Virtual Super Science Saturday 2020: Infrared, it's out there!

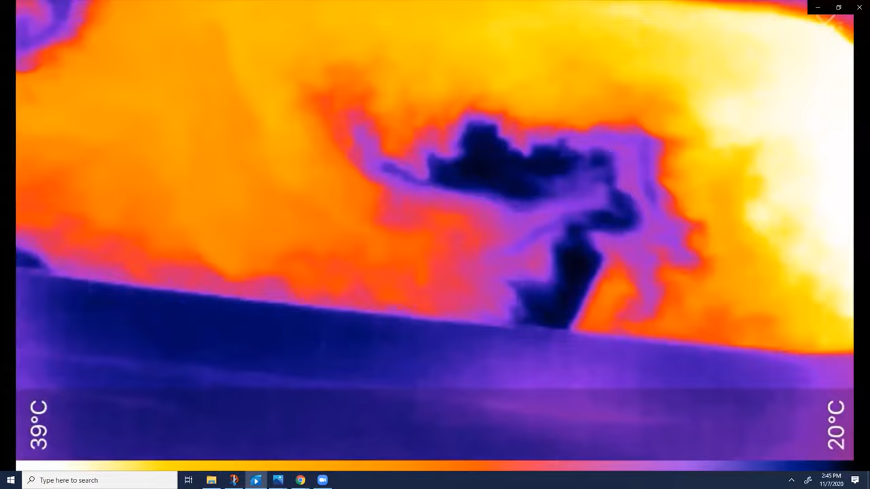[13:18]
On screen: scale top 39°C, scale bottom 20°C
Okay. I think we've almost got all the cold out. Let me stir it up now.
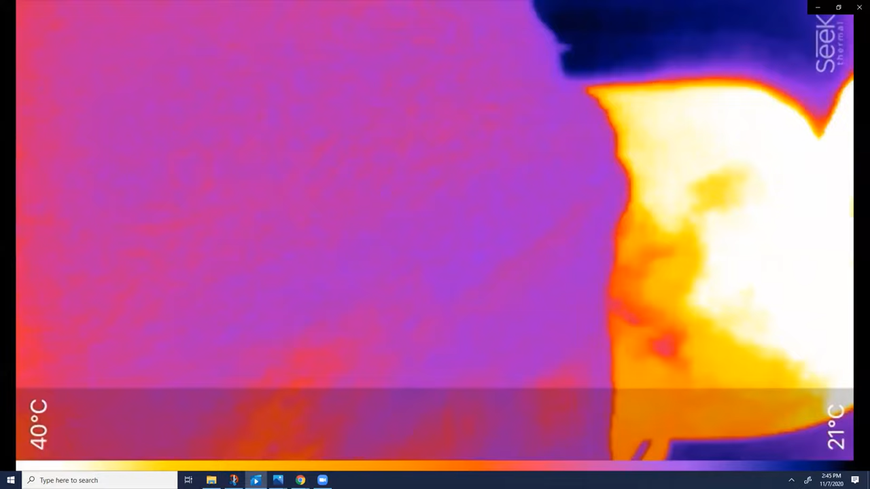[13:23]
On screen: scale top 40°C, scale bottom 21°C
Oh, yeah. That's a nice temperature. Actually, you know what?
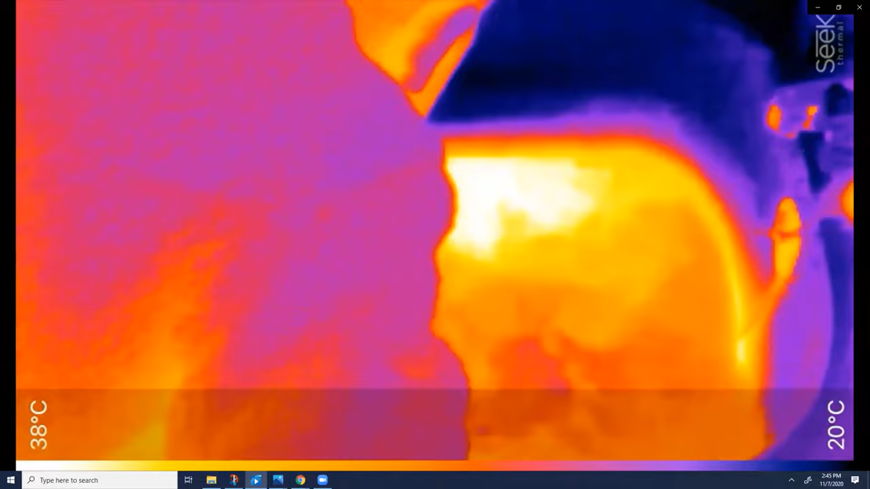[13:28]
On screen: scale top 38°C, scale bottom 20°C
I think that might be a little bit too hot. What can we do about that?
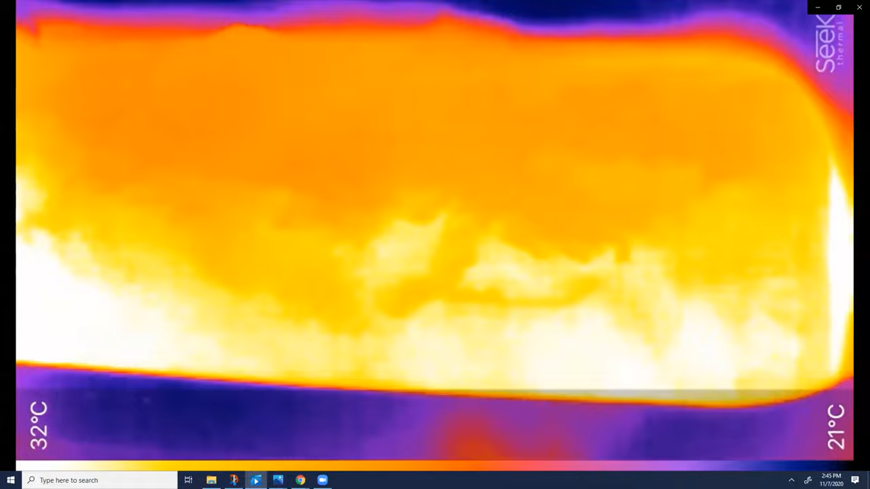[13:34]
On screen: scale top 32°C, scale bottom 21°C
What if we put some ice cubes in there?
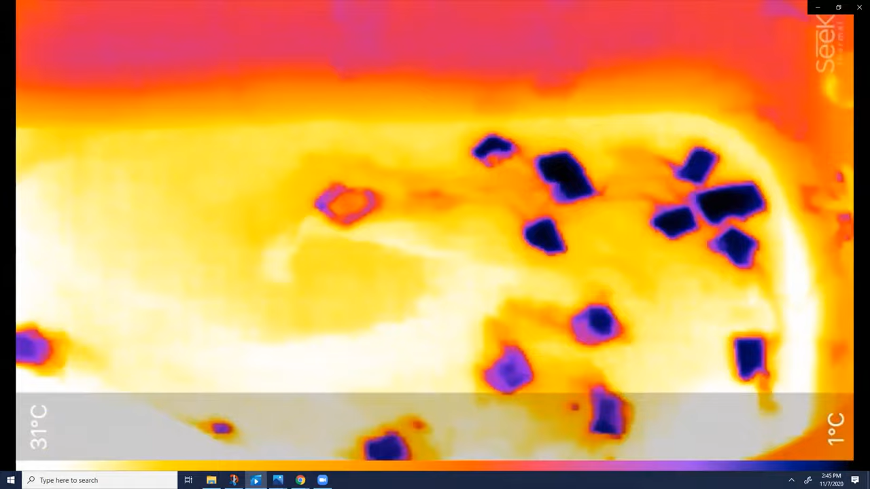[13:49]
On screen: scale top 31°C, scale bottom 1°C
Why don't you hop in, Byron? You ready? No. It looks like it's just the right temperature.
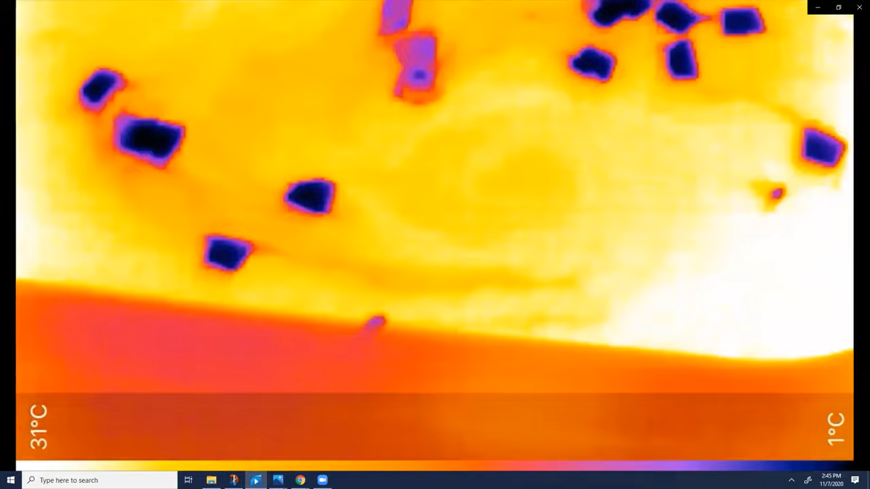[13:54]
On screen: scale top 31°C, scale bottom 1°C
No. Wow. Those videos were cool. I hope you could tell we had fun filming them, and I hope you now realize that infrared is all around us.
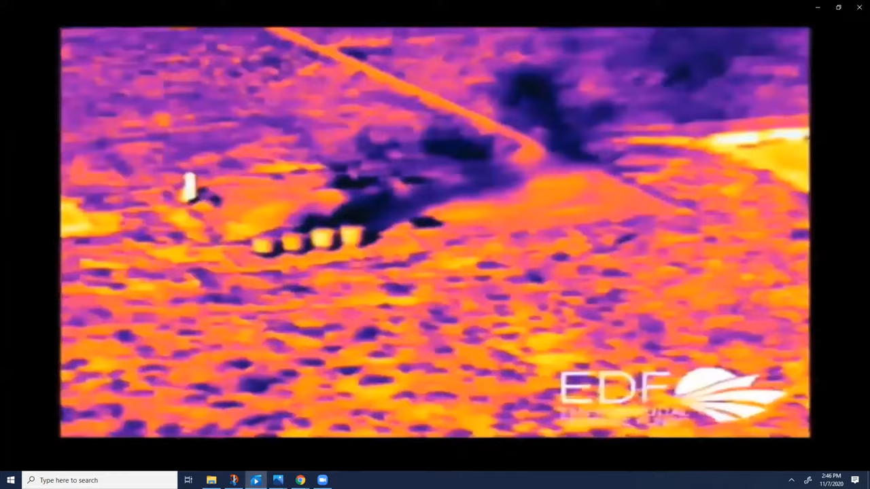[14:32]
And other scientists we work with use infrared cameras on
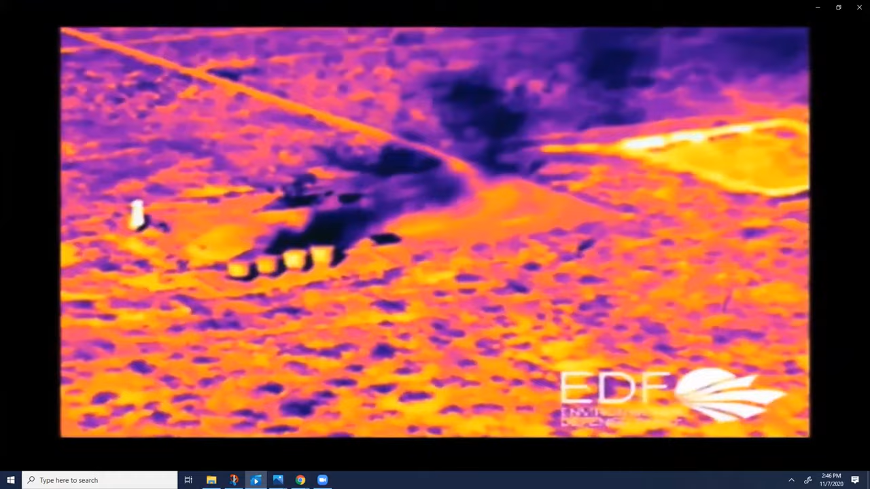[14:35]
airplanes to look for methane leaks in natural gas facilities, like this one.
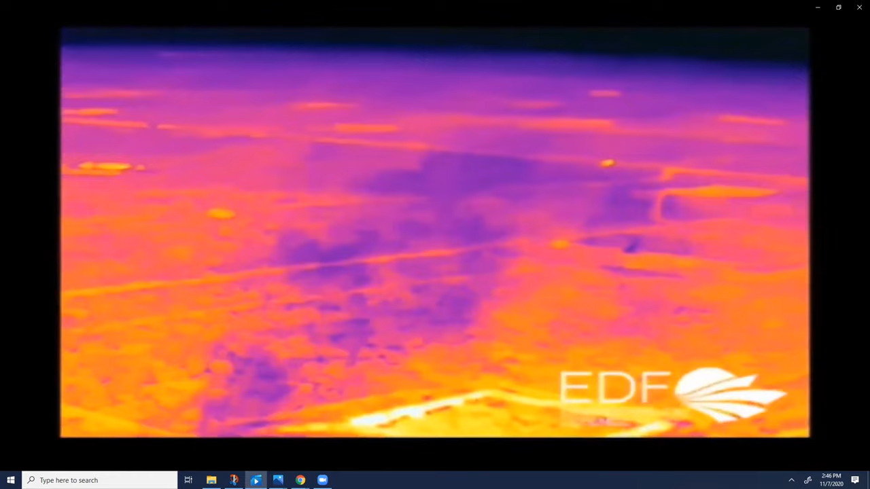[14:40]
Because methane absorbs infrared, it shows up dark in this image, and it makes these leaks really easy to spot.
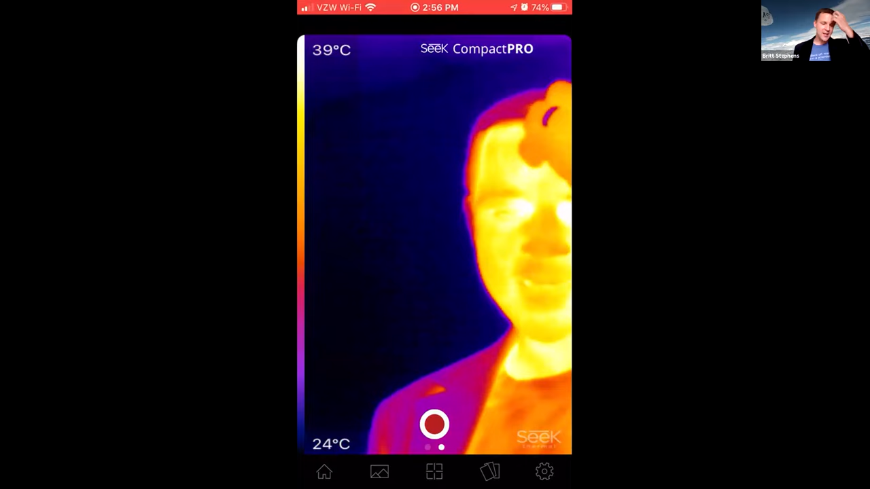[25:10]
On screen: scale top 39°C, scale bottom 24°C
There are lots, the, the electromagnetic spectrum, they call it, goes from way out past infrared all the way through red, orange, yellow, green, blue, indigo, violet. And then past violet is ultraviolet, which will give you a sunburn if you get too much of it. And then, and it keeps going on. So there's, if you Google or maybe Lorena can share a link about the electromagnetic spectrum. There's lots of other things, radio waves, television signals that used to come through the air.
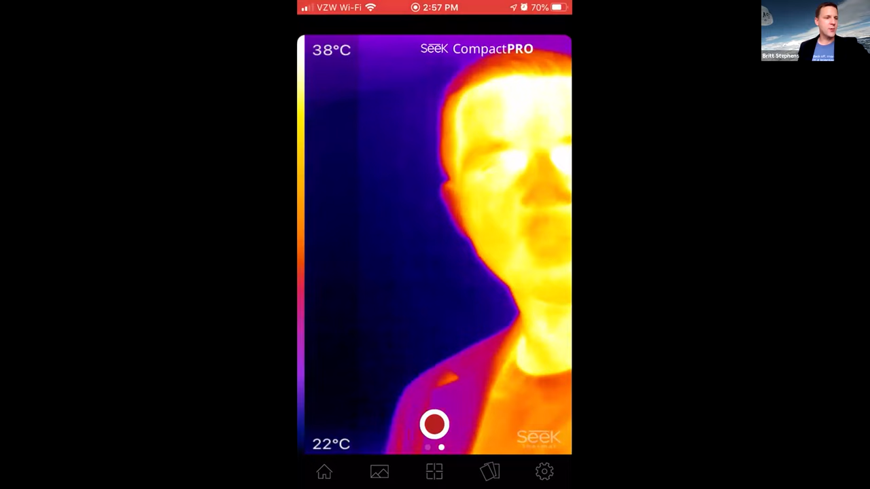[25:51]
On screen: scale top 38°C, scale bottom 22°C
Those are all different, just different forms of light, basically, that we can't see. And then to answer Jeremy's question, you know, it is kind of tricky with this camera.
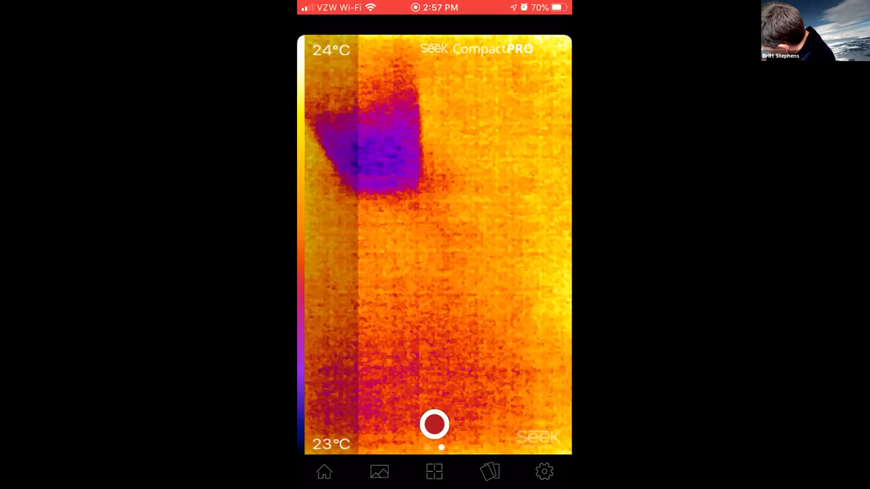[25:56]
On screen: scale top 24°C, scale bottom 23°C
If you want to take a picture of something, say, you know, on your table and you accidentally put your hand there first, then, you know, what you're left with is a hand print.
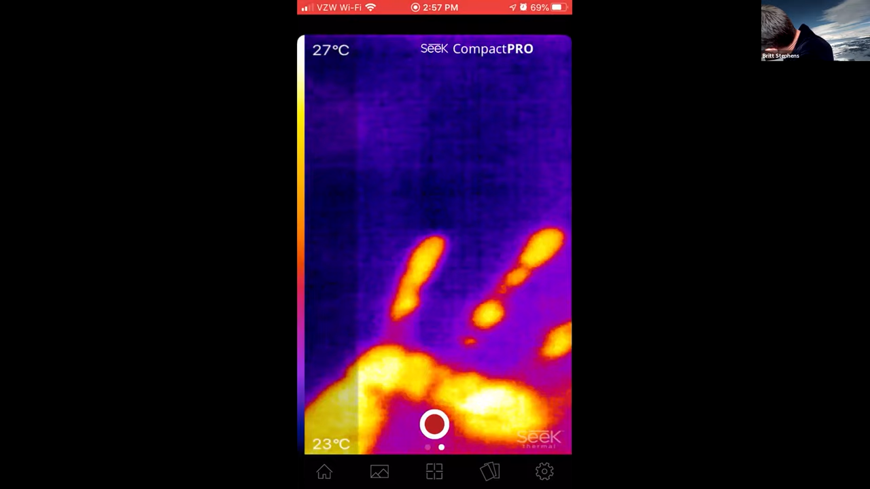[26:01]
On screen: scale top 27°C, scale bottom 23°C
And so people are giving off heat,
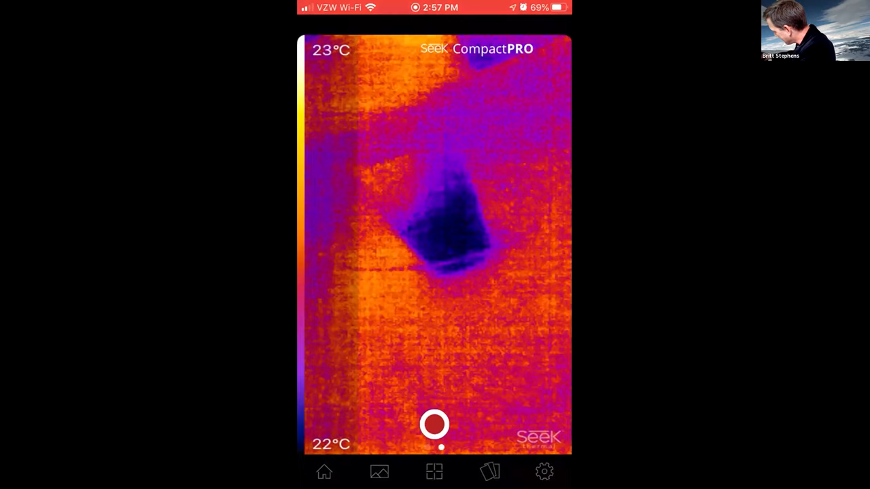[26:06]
On screen: scale top 23°C, scale bottom 22°C
but this camera is not quite sensitive to see it coming off.
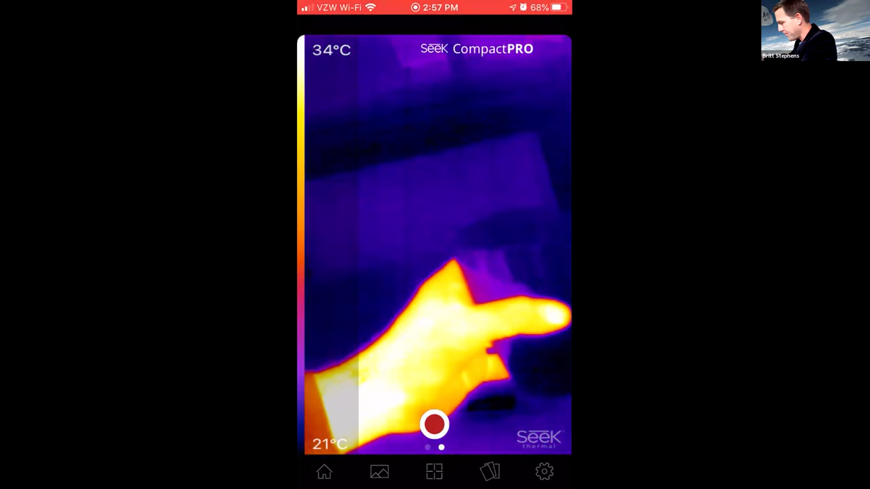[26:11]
On screen: scale top 34°C, scale bottom 21°C
It mostly just sees the heat coming off the surfaces. Yeah, that was a good question also.
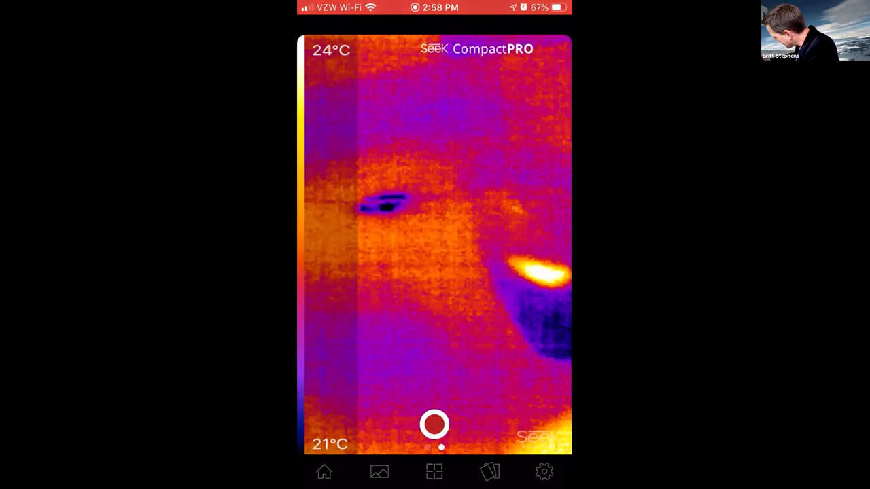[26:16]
On screen: scale top 24°C, scale bottom 21°C
Yeah, thank you so much for being able to take that.
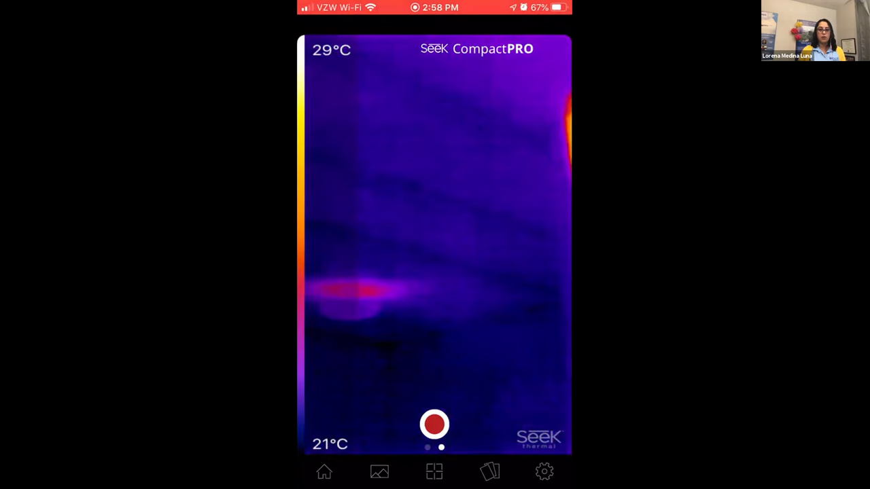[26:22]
On screen: scale top 29°C, scale bottom 21°C
Sorry, I wasn't able to read it out, but it was about being able to see that heat signature without the obstruction of a body. So it's essentially seeing the remnants of where that person had just previously touched. Awesome. Thank you so much for sharing in the infrared. I think we have about two minutes before the next show starts, but I did want to see, I think,